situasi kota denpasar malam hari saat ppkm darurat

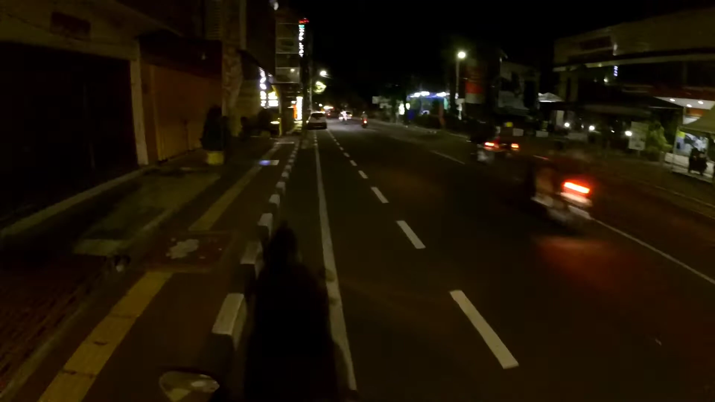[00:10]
Hai halo kawan, selamat malam Jumpa lagi bersama saya Gus Kerebek Kali ini saya berada di Denpasar
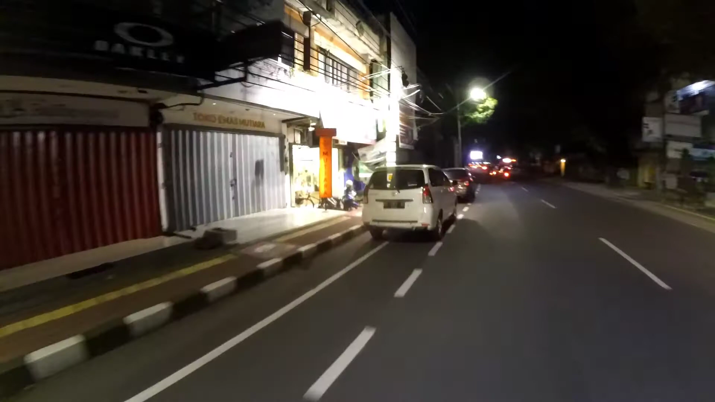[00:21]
Tepatnya di jalan Diponogoro Terlihat situasi jalanan raya kali ini Terlihat masih ramai dan juga
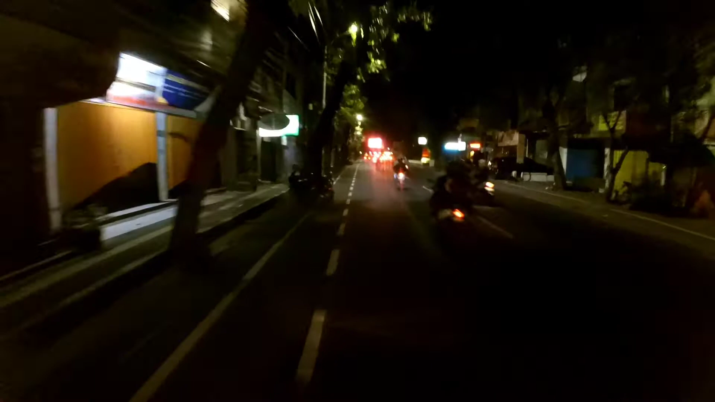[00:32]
lancar Di kiri kanan kita pertokohan disini sudah pada tutup Di jalan Diponogoro ini terdapat beberapa toko elektronik Dan beberapa juga ada toko arloji Nah kawan di depan itu sudah ada pertigaan Kalau kita ke
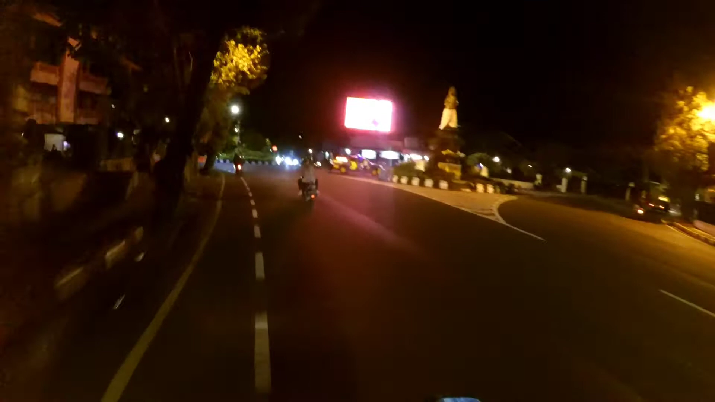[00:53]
kanan itu akan menuju ke lapangan puputan Badung Dan kita akan ke kiri hari ini Ini di jalan Hasanuddin kawan Nah di jalan Hasanuddin ini merupakan kawasan pertokohan Perhiasan terbesar yang ada di kota Denpasar Hampir sepanjang jalan di Hasanuddin
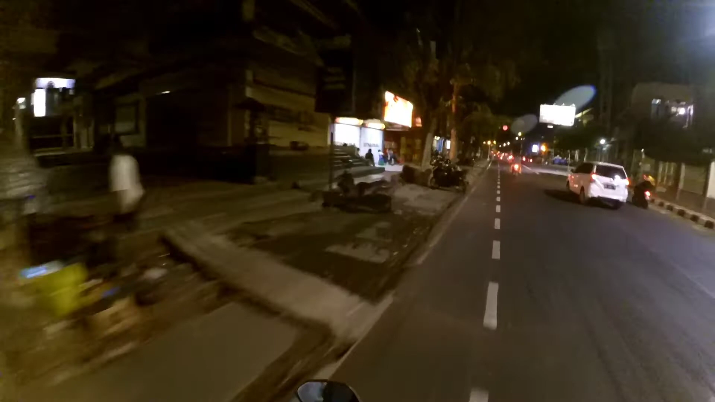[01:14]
merupakan pertokohan Perhiasan Dan yang cukup terkenal adalah toko perhiasan Kohinor Nah ini toko perhiasan Kohinor yang ada kita lihat di sebelah kanan kita Nah kawan di jalan Hasanuddin ini terlihat situasi jalanan sekarang sangat ramai Masih ramai terlihat padahal sudah jam 8 malam Nah kawan di depan kita ini ada persimpangan
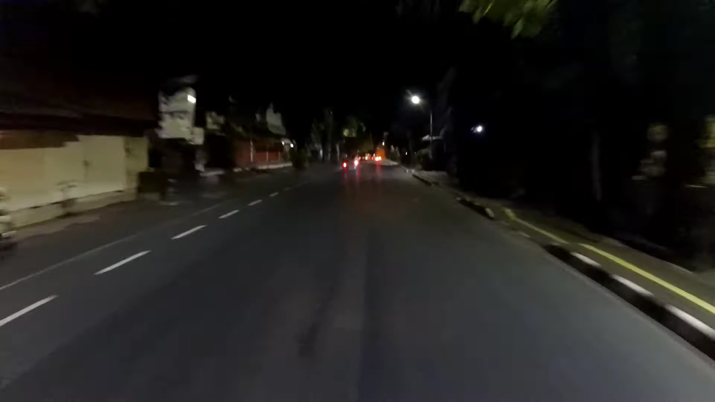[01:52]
Bukit Tunggal Dan bisa tembus ke jalan Imam Bojol Nah di jalan ini kita akan terus lurus Nah di depan sudah ada persimpangan jalan lagi kawan
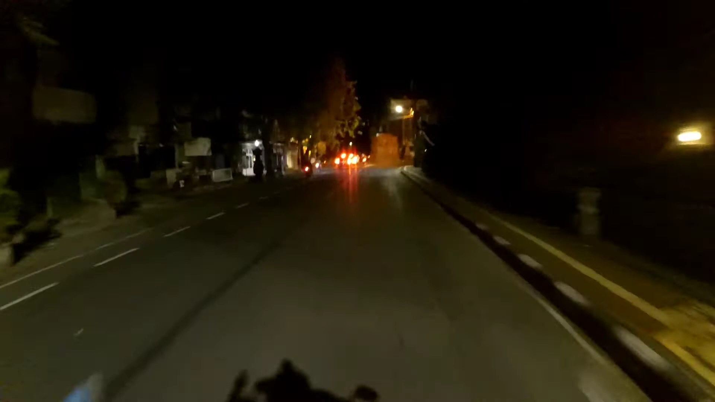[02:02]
Dan kita akan belok ke kanan menuju ke jalan Tambrin Kalau
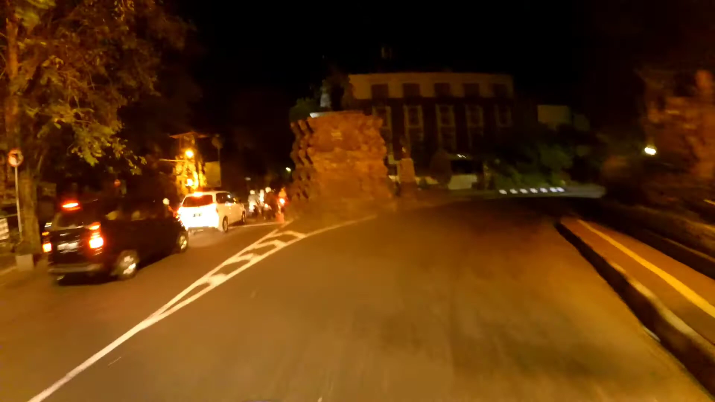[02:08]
lurus itu nanti ke arah Monang Maning kawan Nah kawan di sebelah
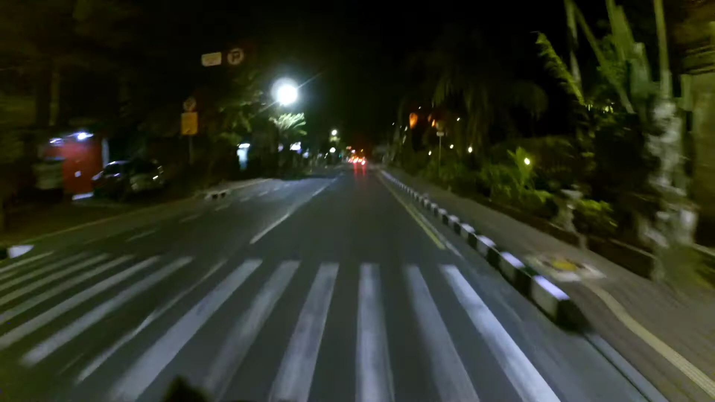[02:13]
kanan saya ini merupakan sebuah puri Namanya puri pemecutan kawan Nah kawan di jalan Tambrin Denpasar merupakan kawasan perdagangan juga Karena terdapat beberapa toko-toko dan perkantoran disini juga Sebuah bioskop juga ada disini Nah ini dia bioskopnya kawan di kiri jalan ini Namanya Denpasar Sinapek Denpasar Sinapek merupakan
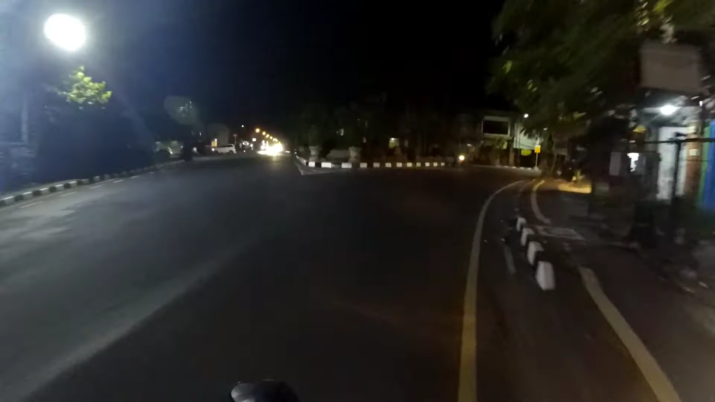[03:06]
angkringan Tetapi tadi kita lihat sudah beberapa yang tutup Nah sekarang kita
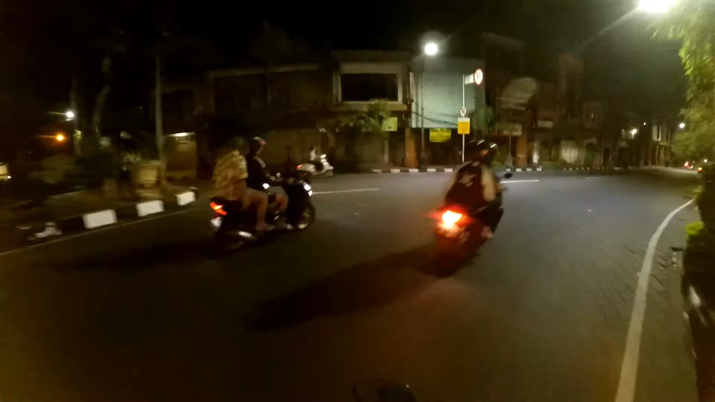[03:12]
sudah memasuki kawasan jalan Gajah Mada kawan Di jalan Gajah Mada dari dulu hingga kini Merupakan pusat kawasan perdagangan Yang berada
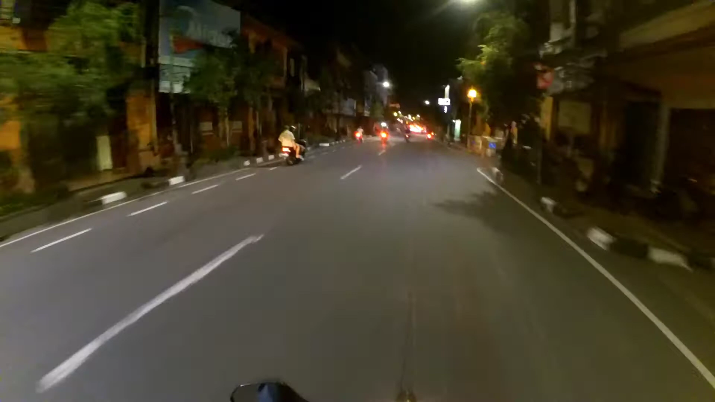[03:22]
di Denpasar Pada masa lalu di jalan Gajah Mada Sering disebut sebagai kawasan pecinan Gajah Mada Dikarenakan banyak warga yang beretnis Tionghoa Bertempat tinggal disini dan berdagang di daerah ini
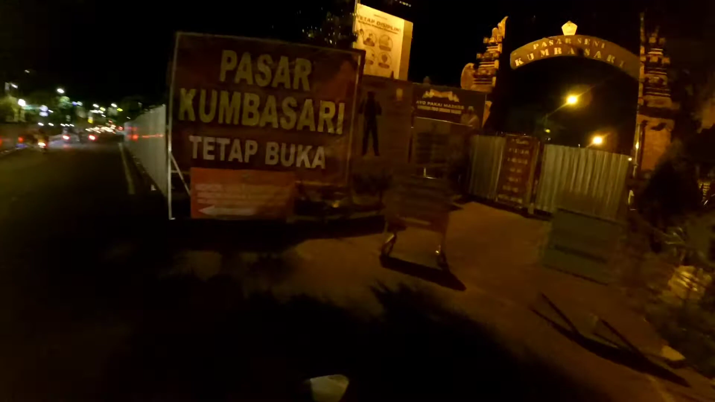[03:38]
Nah ini Pasar Pumbasari kawan Terlihat masih
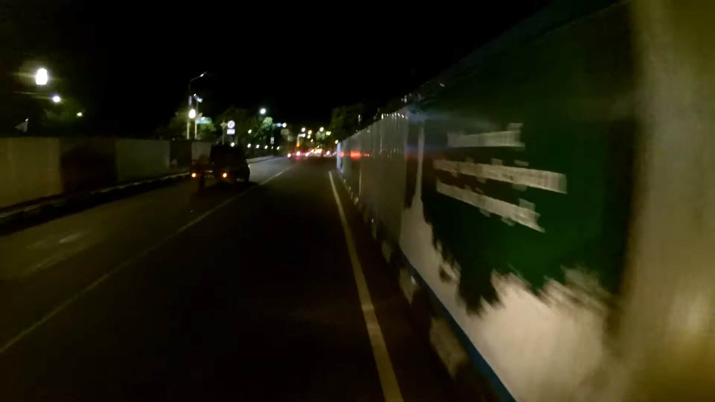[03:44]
buka tadi tulisannya Tetapi disini masih ada proyek sepertinya
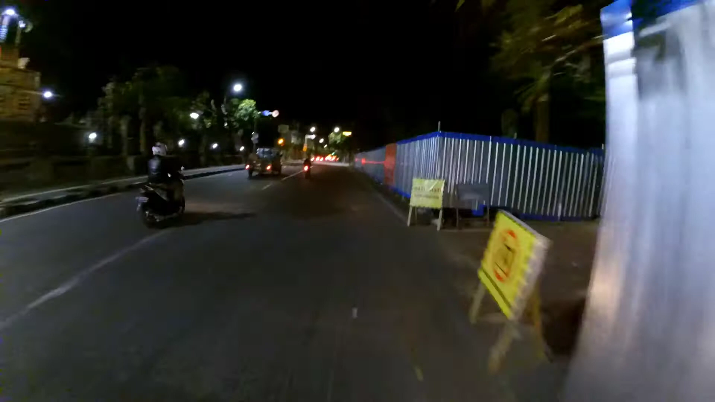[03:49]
kawan Dan ini Pasar Badung Pasar masih buka seperti
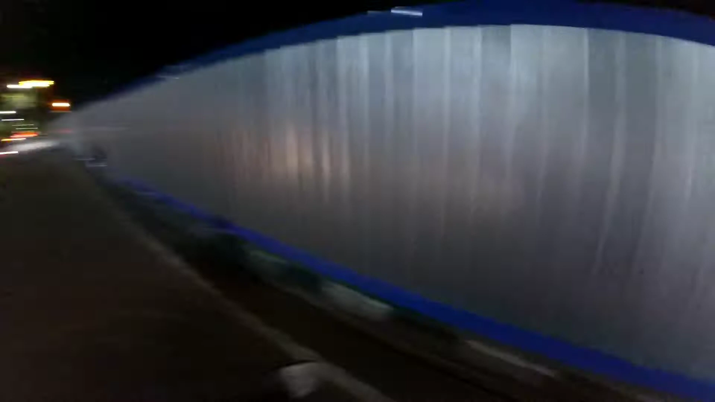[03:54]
biasa Tapi ini masih proyek Jadi sepertinya jalan
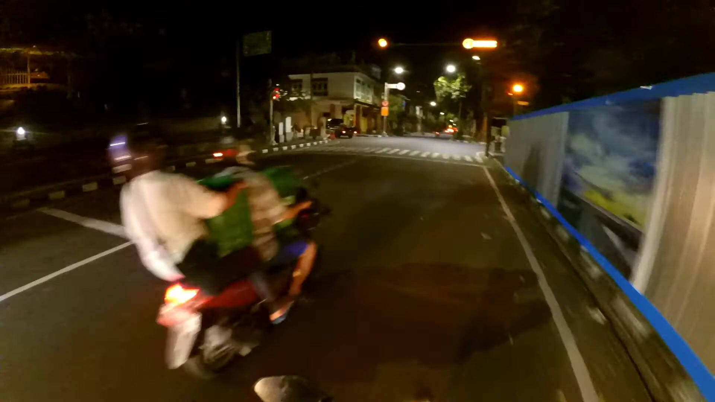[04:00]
masuknya adalah lewat di jalan selawas ini kawan Ini disebelah kanan
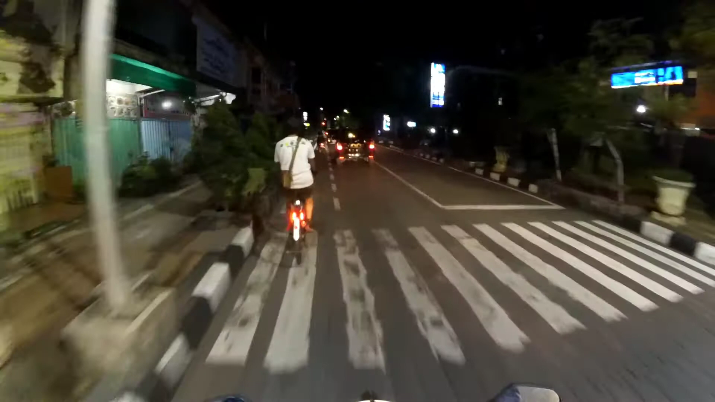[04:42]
kita hargai Nah di jalanan ini kita akan jalan terus kawan Kita akan menuju ke arah jalan di seputaran lapangan Puputan Badung Dan di depan kita ini kita akan bisa melihat sebuah patung yang sangat ikonik sekali yang ada di kota Denpasar Yaitu patung catur muka kawan Ini sudah bisa kita lihat dari sini Patung yang sangat ikonik itu kawan